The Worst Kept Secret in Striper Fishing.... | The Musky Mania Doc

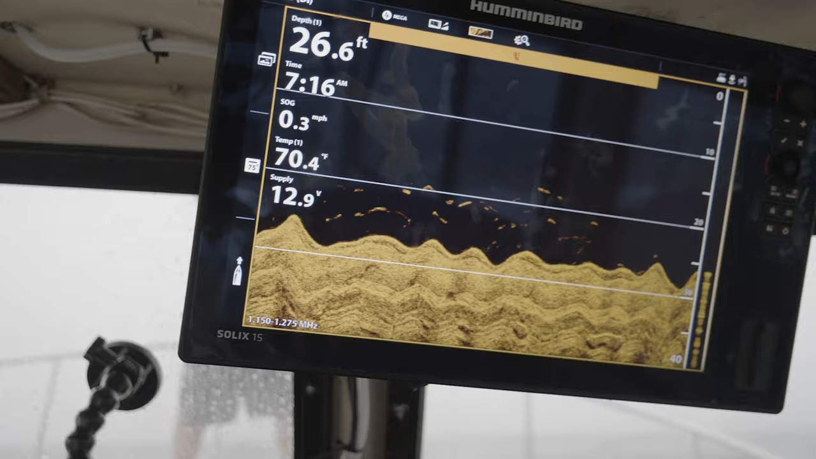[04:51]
On screen: depth 26.6 ft, water 70.4°F, speed 0.3 mph
Look at the hummingbird. Oh my gosh. Look at them all stacked on the hummingbird.
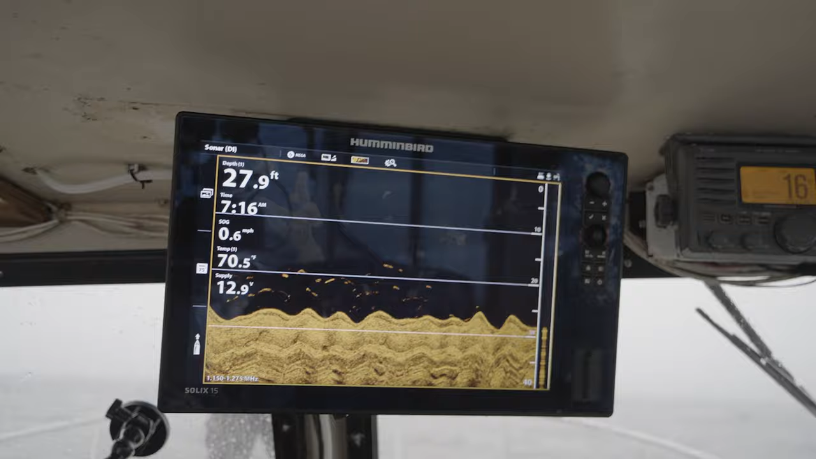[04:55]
On screen: depth 27.9 ft, speed 0.6 mph
Oh, here we go. Here we go. Big one. Got it. Right over there. Right over my line, man.